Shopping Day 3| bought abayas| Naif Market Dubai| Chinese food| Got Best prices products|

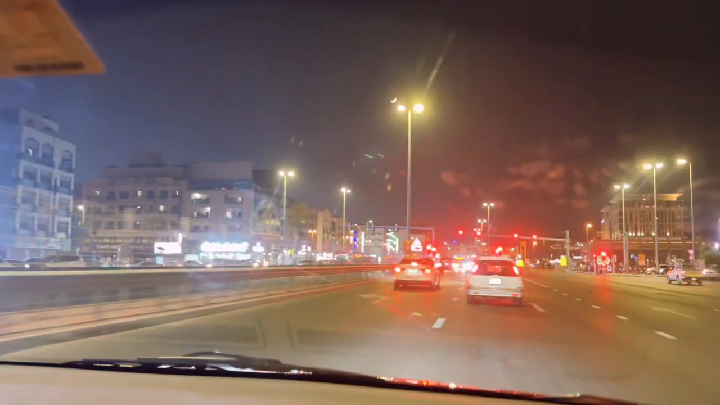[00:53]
ये देखिए ओपन मार्केट नज़र आना शुरू हो गई है, दिस इज़ द फीलिंग ऑफ डेरा डेरा मार्केट। यहाँ बहुत बैचलर्स होते हैं क्योंकि जो भी जॉब करने के लिए गाइस आए हुए हैं यहाँ पे वो ज़्यादातर डेरा में ही रहते हैं।
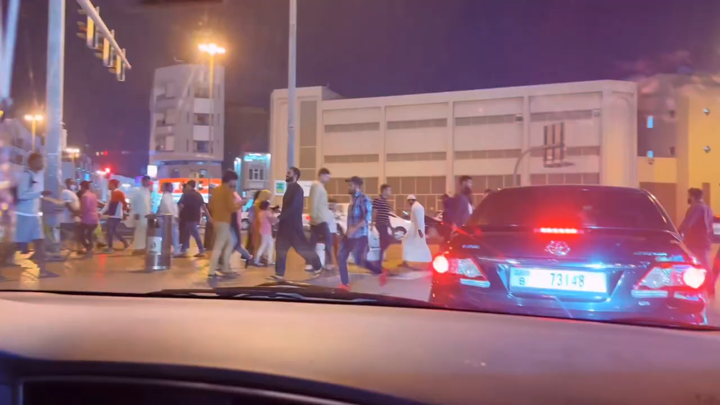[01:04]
अब यहाँ देख के आप अंदाज़ा लगाएं कि यहाँ कितना रश होता है, इसलिए मैं इस मार्केट में आने का बहुत अवॉइड करती हूँ, बस साल में एक दफ़ा, ओनली वंस।
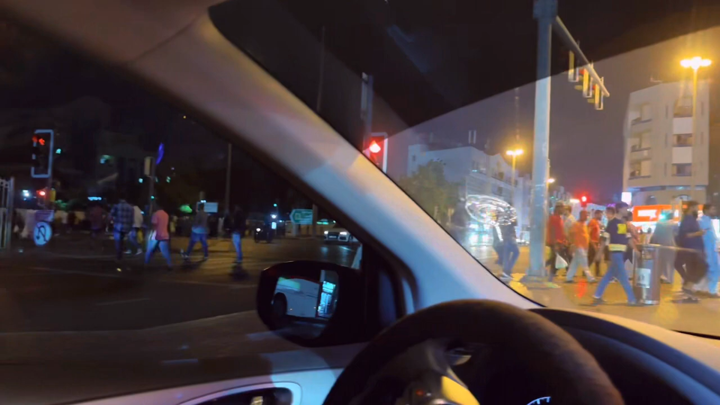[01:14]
इतने बैचलर्स होते हैं, लुक एट द नंबर ऑफ पीपल क्रॉसिंग रोड। समटाइम्स सिग्नल जो है वो पेडेस्ट्रियन के लिए बंद होता है, स्टिल दे डोंट स्टॉप एंड वी हैव टू रिस्पेक्ट।